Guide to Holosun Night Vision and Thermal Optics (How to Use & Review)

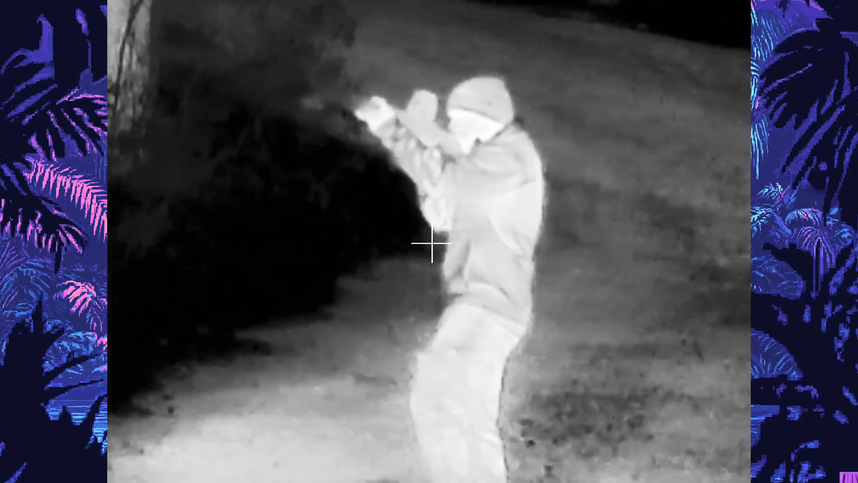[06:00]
There is white hot, highlight, outline, and then black hot.
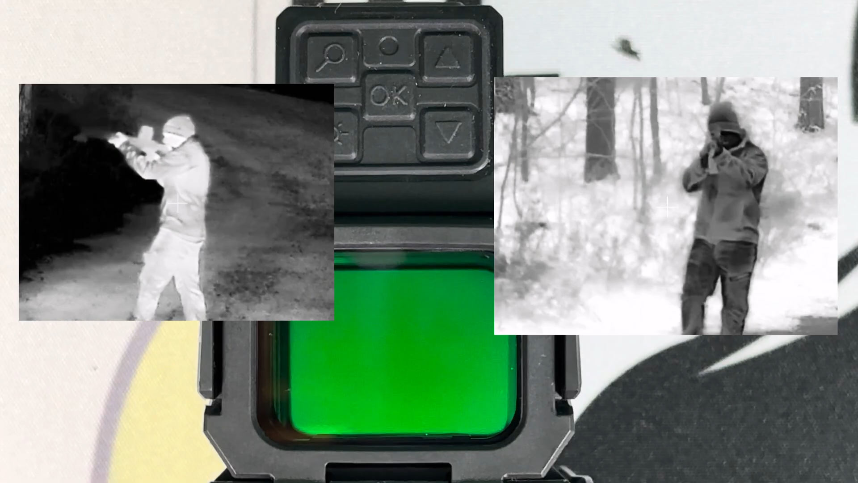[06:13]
or black hot are going to be the most useful. Okay next up we have the ok buttons.
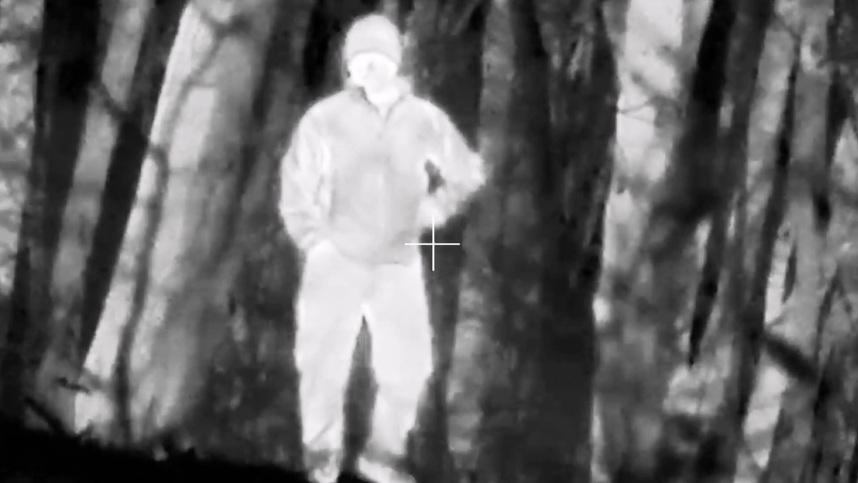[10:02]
The frame rates per second is a measure of how many individual images or frames the optic displays per second.
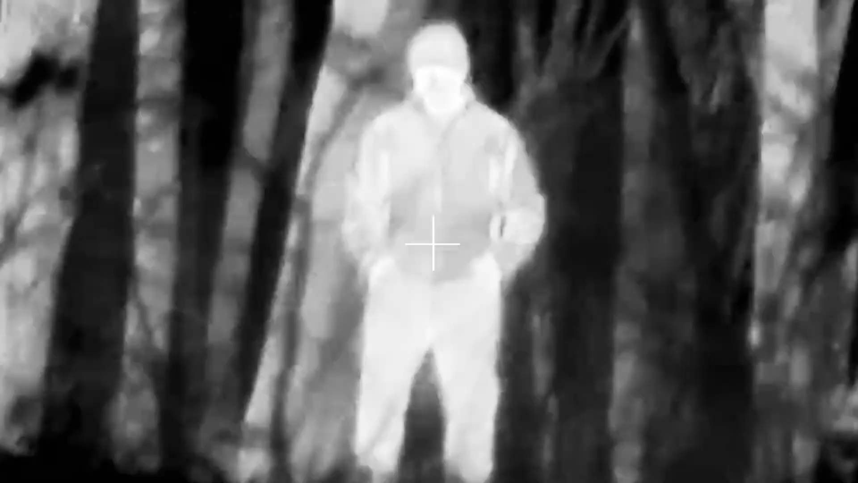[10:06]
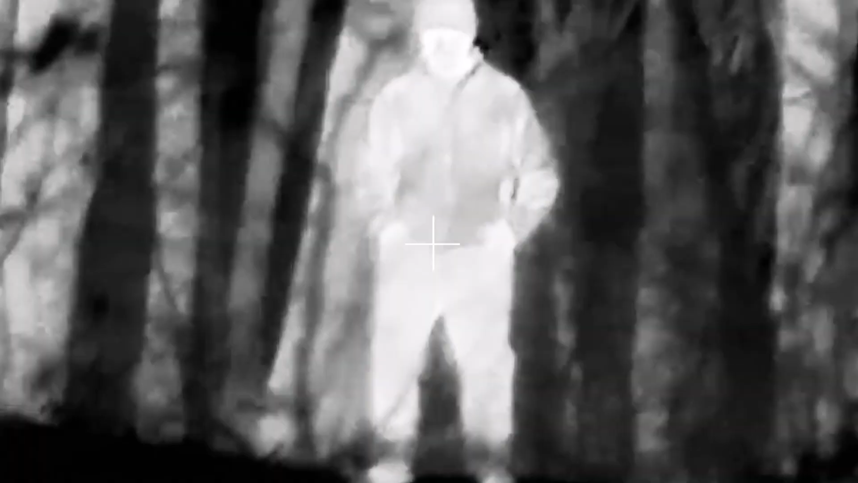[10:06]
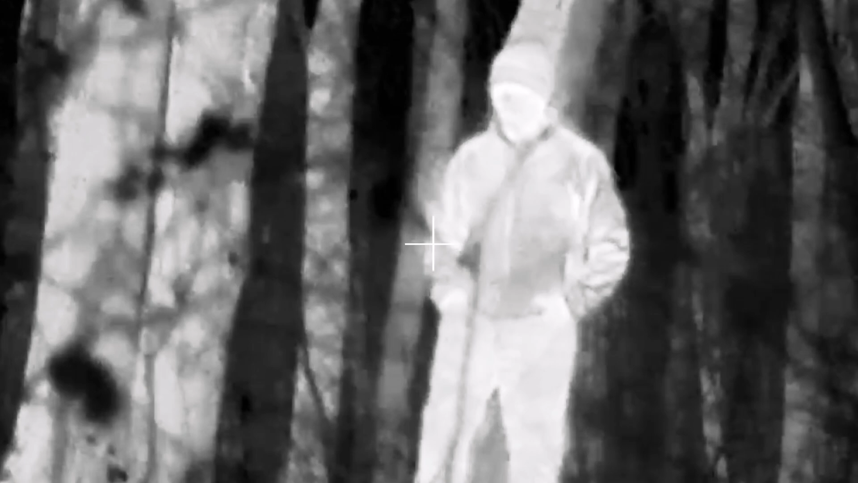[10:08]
The higher frame rate like 60 makes everything look smooth
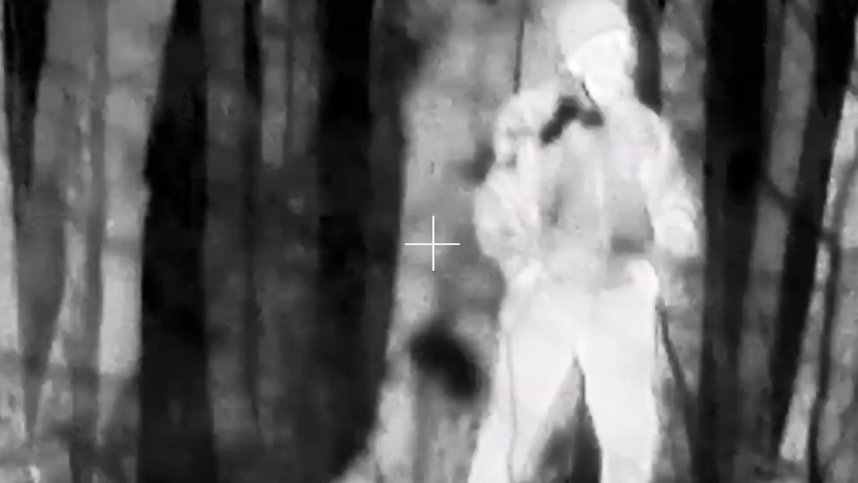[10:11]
especially when you're moving or tracking a moving target.
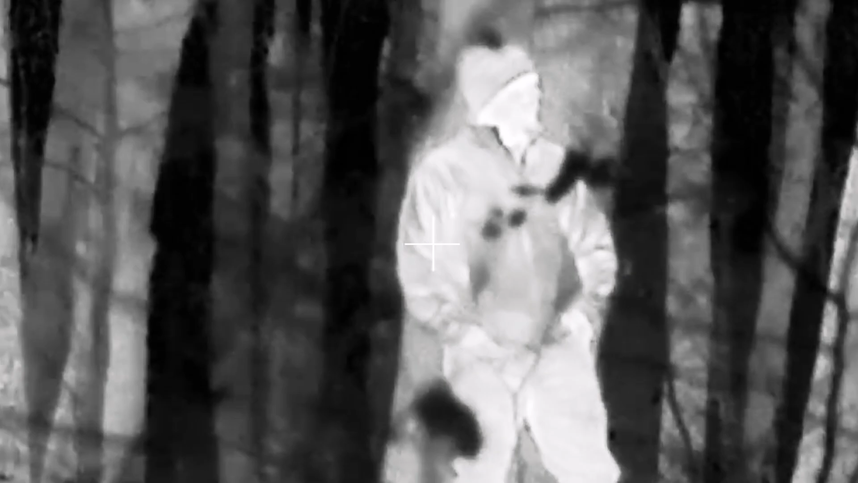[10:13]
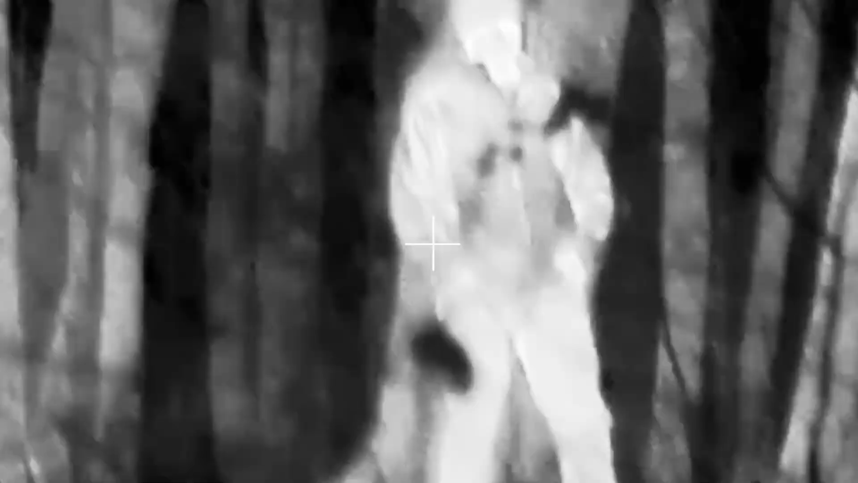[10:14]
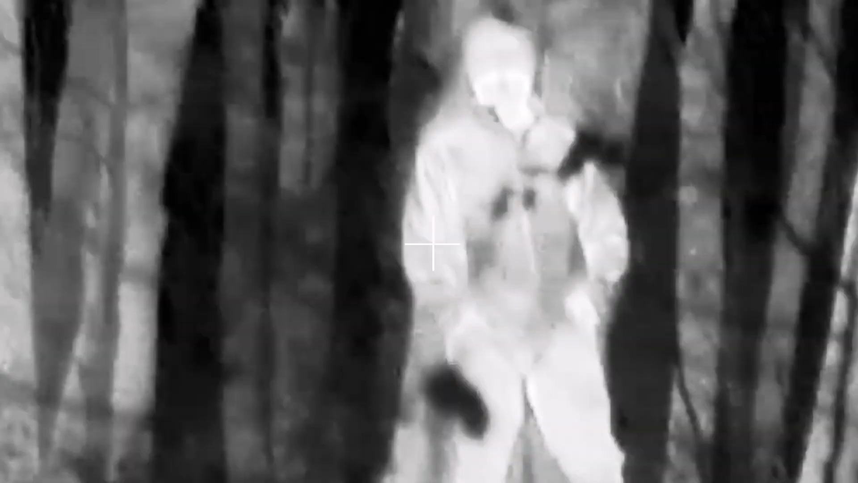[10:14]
Alright in this section I'm going to give you more information about the night vision and thermal. That way you can understand the pros and cons that each one has to offer.
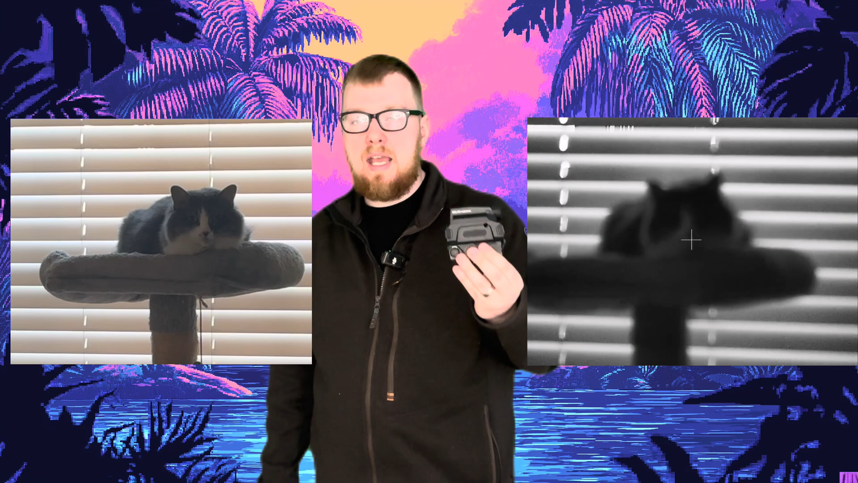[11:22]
So if you are hunting you're able to identify what that object is. Assuming you can see the movement in here. You're able to identify what that object is.
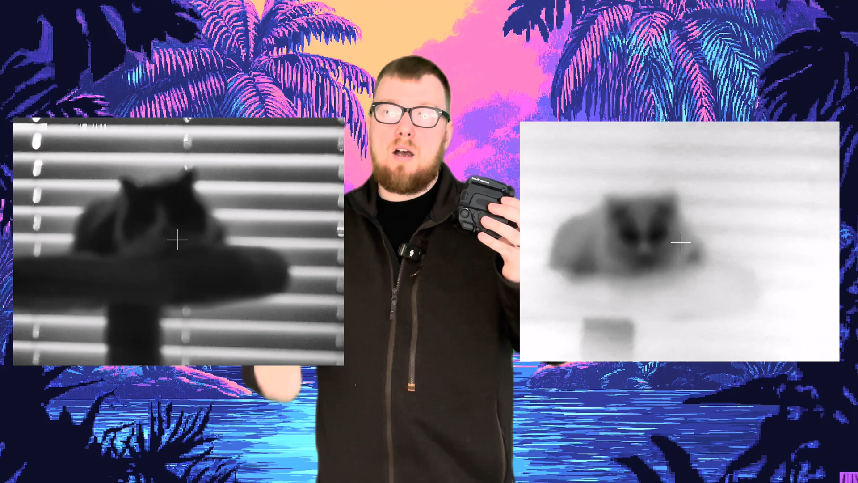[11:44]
If it has fur. You're able to identify on the night vision is basically what I'm trying to get across. For the night vision I think this would be great for close to medium range.
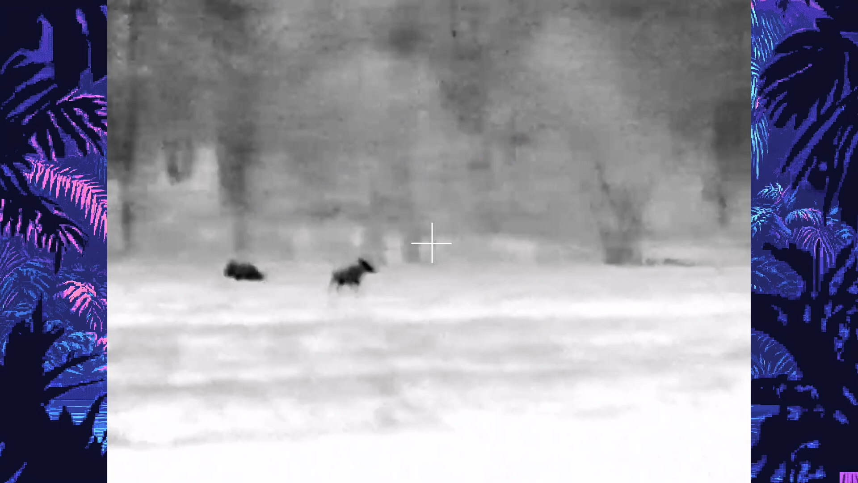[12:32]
So it doesn't matter if it's daylight. You can still use thermal. Doesn't matter if it's rain or foggy outside. Thermal is going to work and pick up the heat signatures of whatever you're tracking.
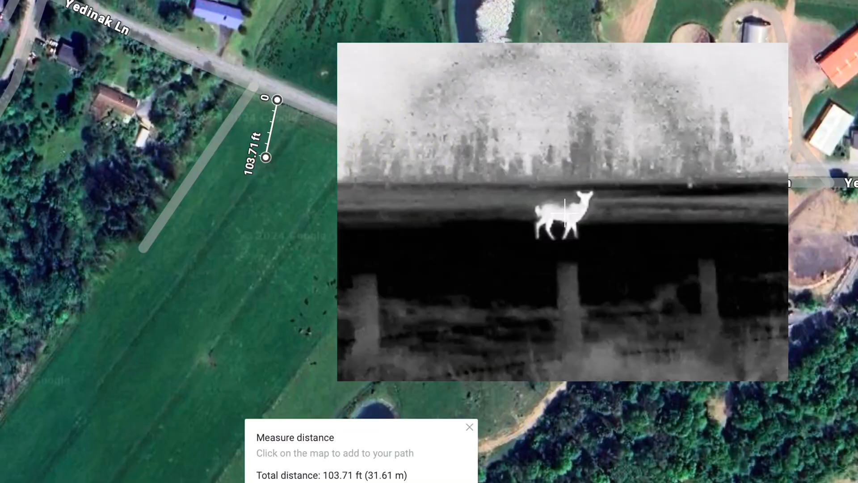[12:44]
So for example we saw a couple of deer in a farmer's field.
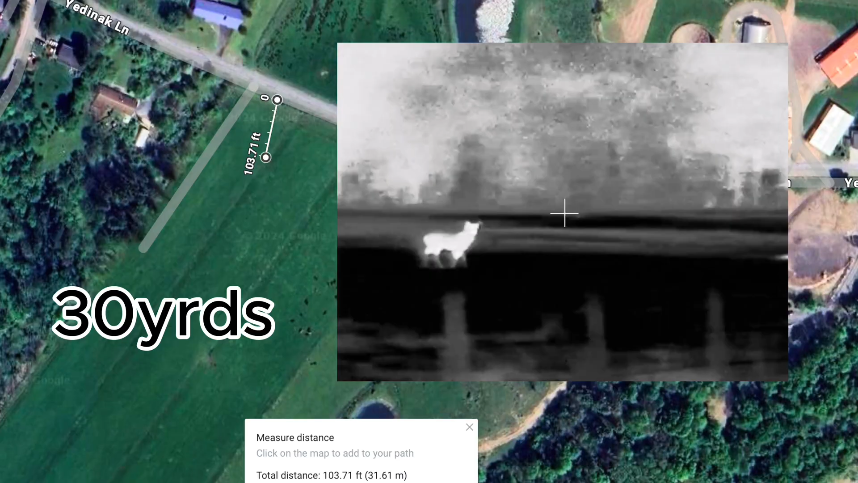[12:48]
One deer was about thirty yards out.
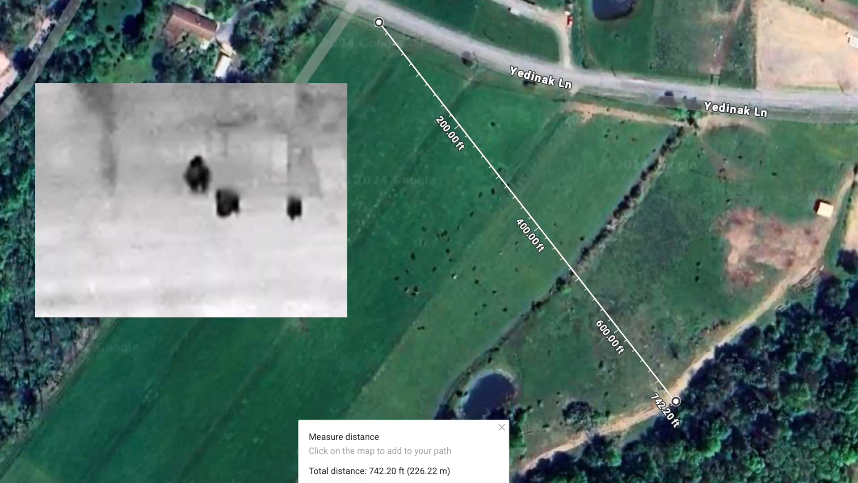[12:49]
And the other three deer were about two hundred yards out.
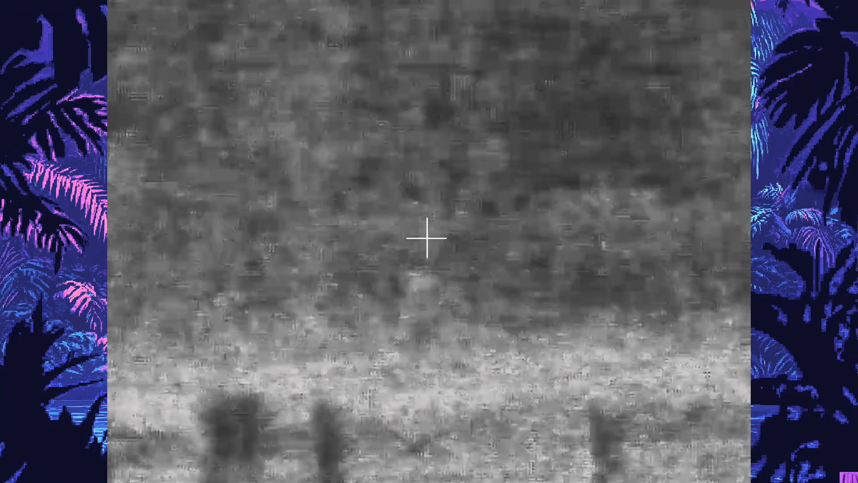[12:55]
On the night vision I couldn't see the deer at two hundred yards out.
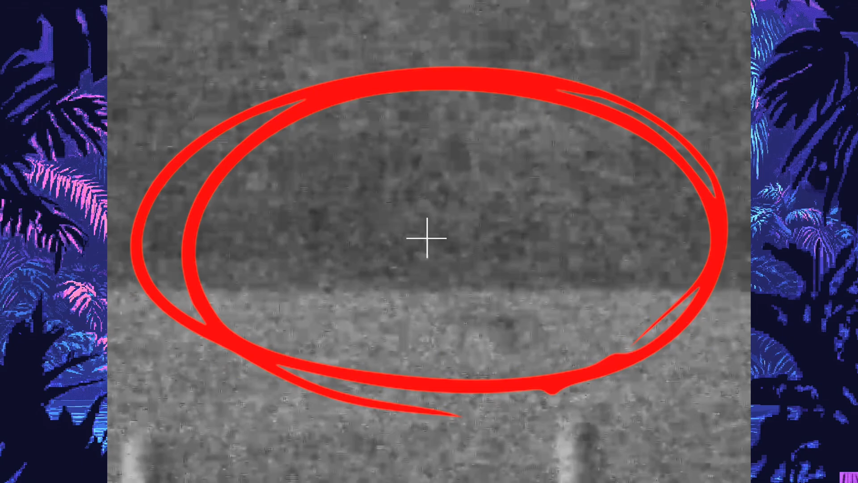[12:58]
And it was really hard to see with the deer at thirty yards out. With thermal it picked everything up beautifully.
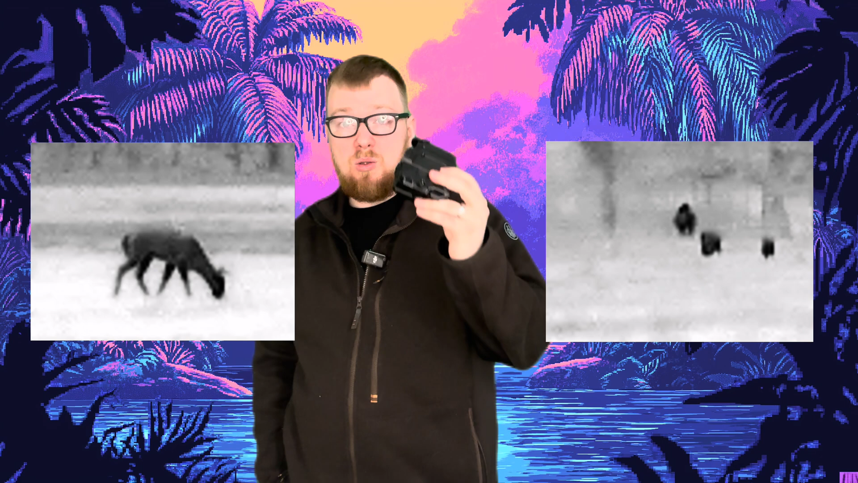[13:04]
No issues whatsoever picking up that deer at two hundred yards out.
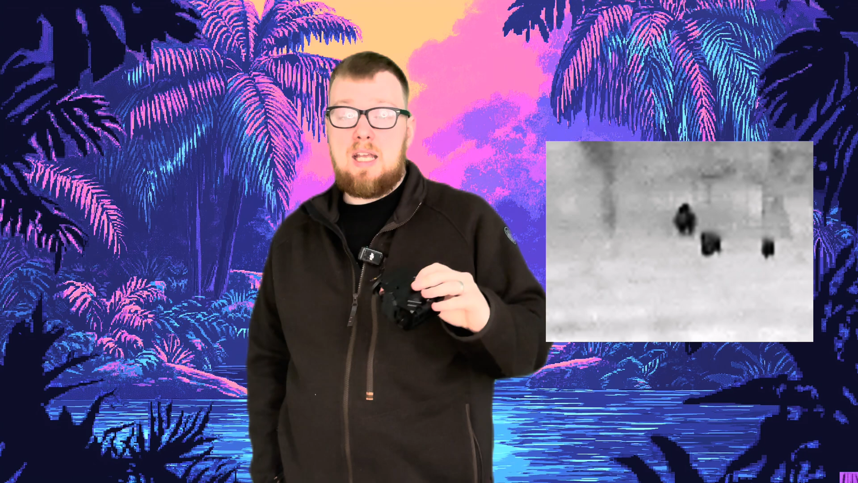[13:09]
And that was super impressive to me at least. Because I didn't know how far this would pick it up. And also if you're tracking something that's behind bushes or anything like that. You'll still be able to see it on the thermal.